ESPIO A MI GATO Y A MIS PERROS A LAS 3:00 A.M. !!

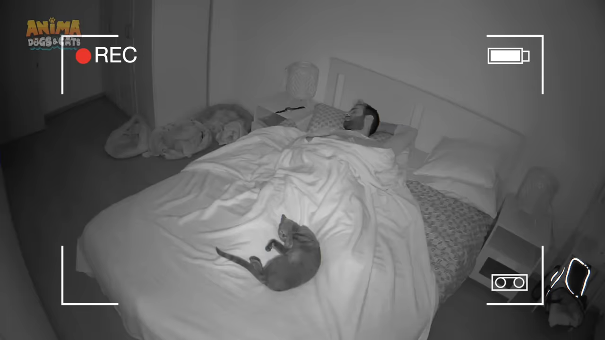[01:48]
Con ella podré saber qué está pasando por las noches.